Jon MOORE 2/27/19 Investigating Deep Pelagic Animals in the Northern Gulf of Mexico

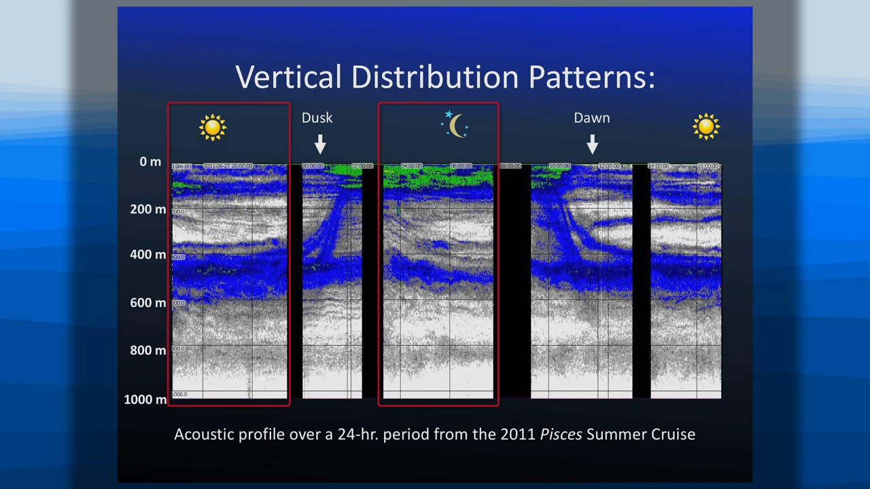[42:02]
migrated down at noon to deep waters where they reside during the day. And from that we could start putting together vertical profiles of the fish species.